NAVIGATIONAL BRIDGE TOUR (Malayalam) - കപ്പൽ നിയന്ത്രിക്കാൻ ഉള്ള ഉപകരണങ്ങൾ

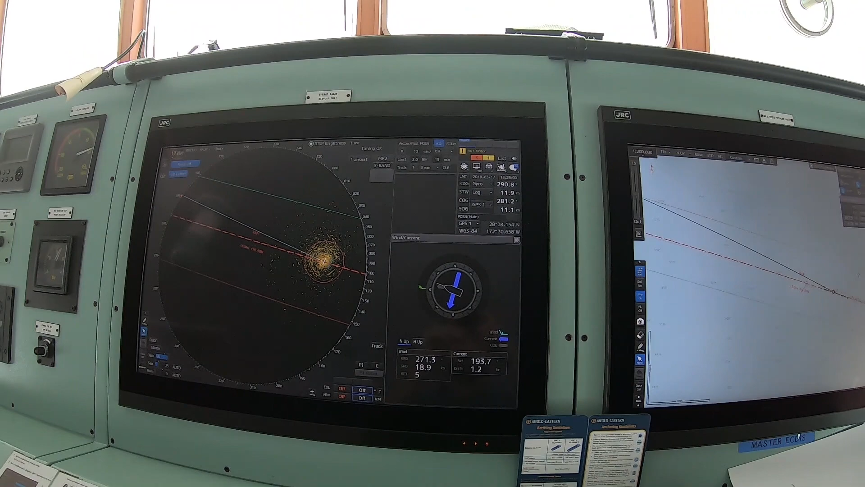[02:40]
അതായത് എക്കോ ഉപയോഗിച്ച് നമുക്ക് വേറെ ടാർഗറ്റുകൾ ഡിറ്റക്ട് ചെയ്യാനുള്ള എക്യുപ്മെൻ്റാണ് റഡാർ. ഈ കാണുന്നത് രണ്ടാമത്തെ ഷിപ്പിൻ്റെ ഇലക്ട്രോണിക് ചാർട്ടാണ്.